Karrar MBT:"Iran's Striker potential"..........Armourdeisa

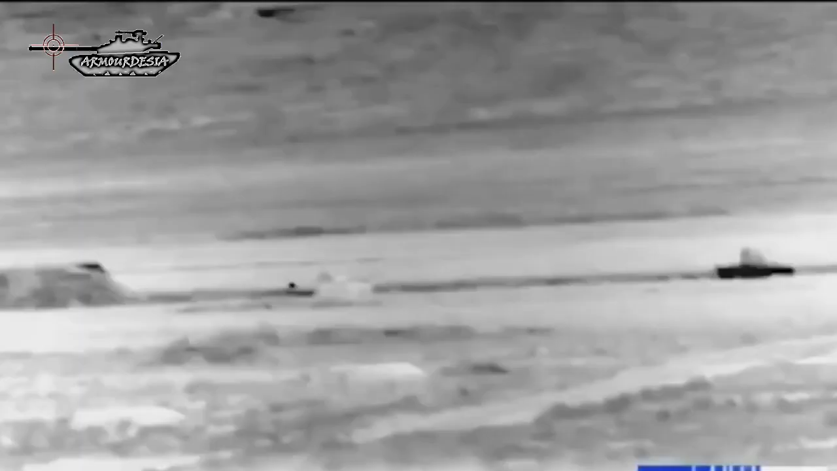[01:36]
systems for the onboard crew members
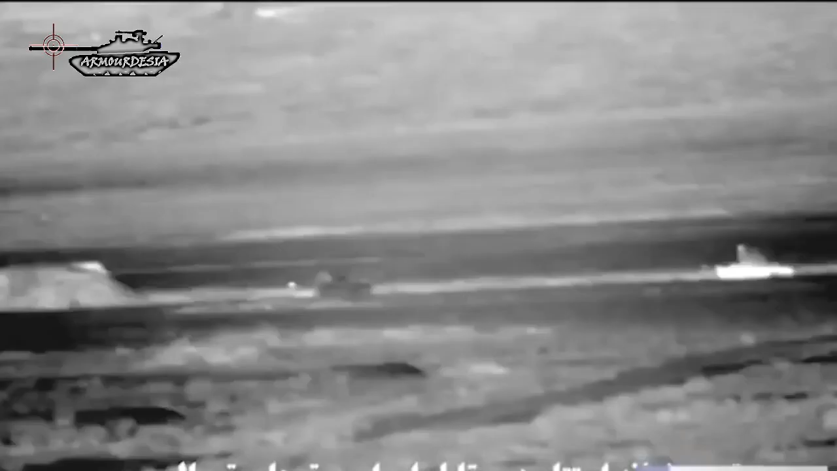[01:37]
the thermal imaging system aboard the tank enables the